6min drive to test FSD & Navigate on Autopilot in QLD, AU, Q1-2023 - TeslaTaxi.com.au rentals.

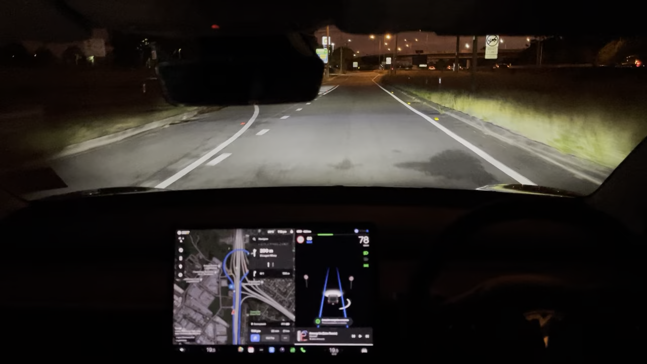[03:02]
And you'll notice the two lines now that it's exited the freeway means that it won't actually take any more action for us to change lanes now that we're actually off the freeway. So we can just let the car proceed through here. If it was going, I just tapped the accelerator there because the car didn't want to proceed for some reason. And we're just going to go up onto this lane that we're already in. So I haven't actually taken the car out of autopilot yet, but it isn't taking any decisions well. It's got those edge lines as opposed to the center line.